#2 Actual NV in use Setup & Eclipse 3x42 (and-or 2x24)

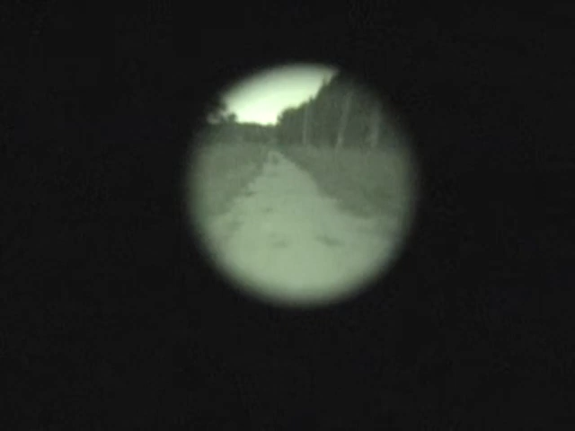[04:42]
Sightmark 4x50, and I'm not sure I've got it focused exactly.